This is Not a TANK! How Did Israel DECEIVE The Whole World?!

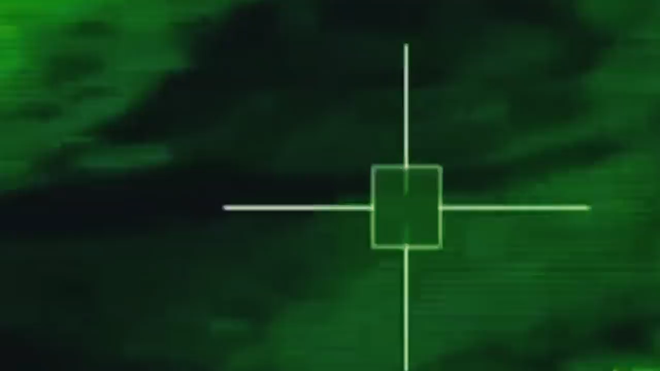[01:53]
system it's complemented by thermal imaging site that can detect targets at ranges up to four kilometers and identify them at ranges up to